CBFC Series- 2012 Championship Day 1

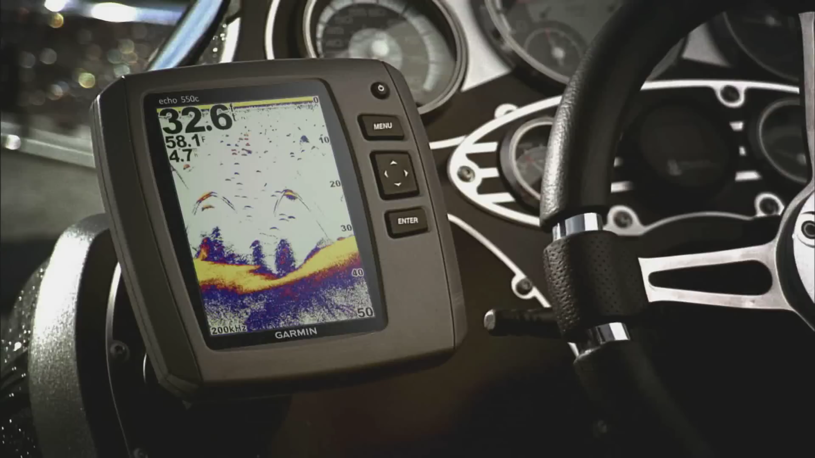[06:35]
Garmin also says you'll be impressed with the Echo fish finders' excellent power, screen clarity, and free transom and trolling motor mounting kit.